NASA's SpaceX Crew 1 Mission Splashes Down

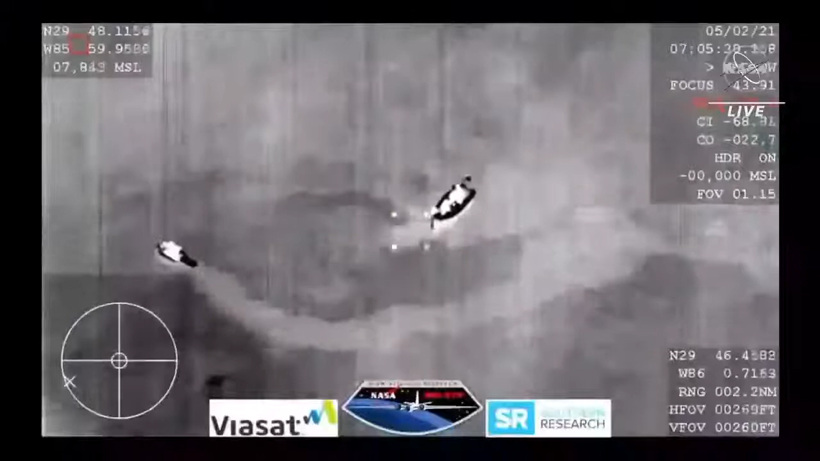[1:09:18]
And one thing to note, you can see the sheen of the ocean with those lights there, and the sea itself,